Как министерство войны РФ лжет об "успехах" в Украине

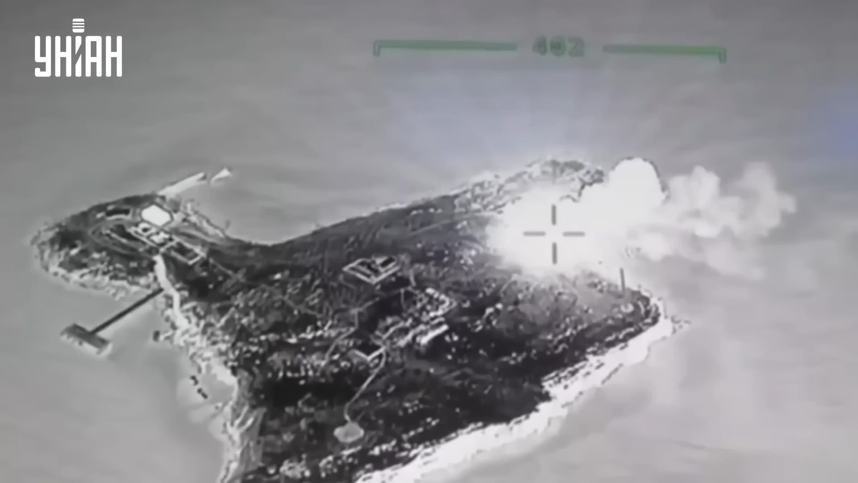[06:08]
Пару дней назад украинские вооруженные силы нанесли удар по острову Змеиный.
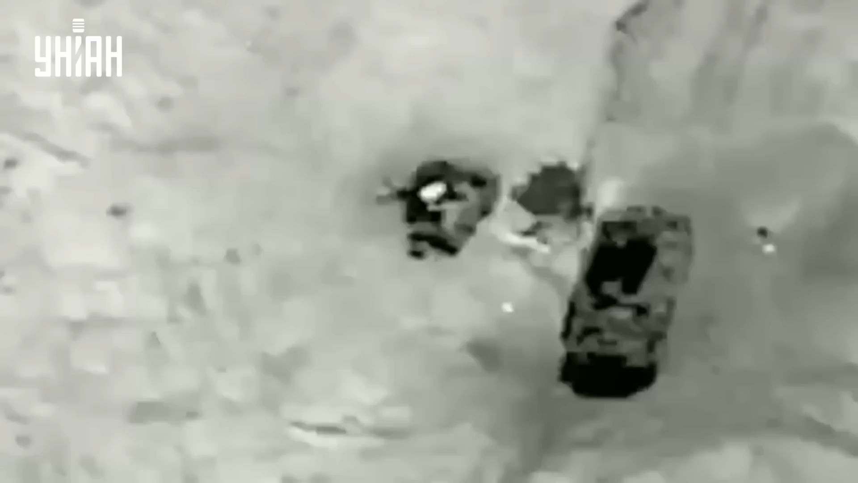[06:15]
После чего российские оккупанты вынужденно покинули остров.
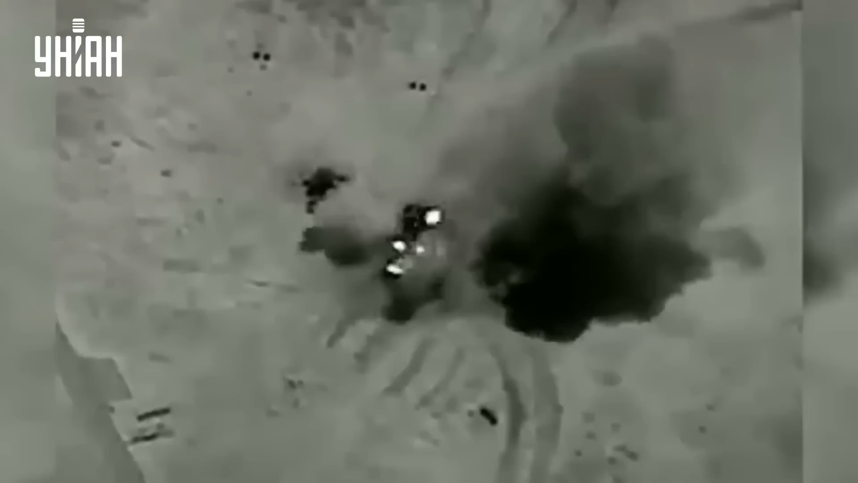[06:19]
Наши разведчики подтверждают нанесение ударов по острову Змеиный. Уничтожение военной техники оккупантов.